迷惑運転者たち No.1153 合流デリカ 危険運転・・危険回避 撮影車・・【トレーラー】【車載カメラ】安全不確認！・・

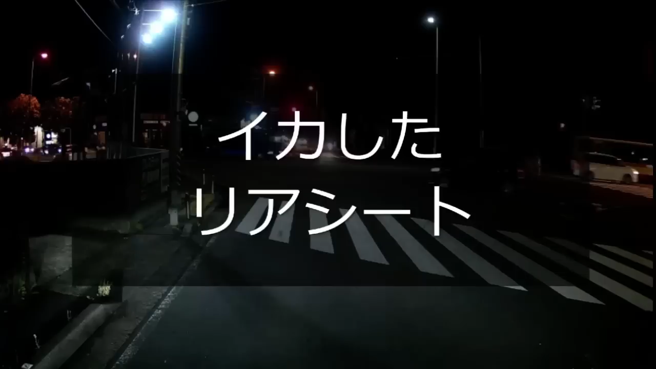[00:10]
さあバイカスごめんなさいよ、右折しちゃって。おお、なんだこれ、これで二人乗りか。